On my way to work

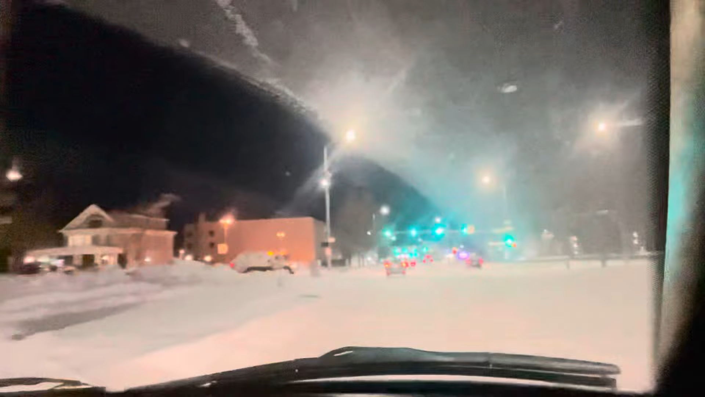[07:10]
Madaanan Dito May Traffic Na Guys Kahit Maaga Pa Kasi Siguro Everybody Is Going To Work Early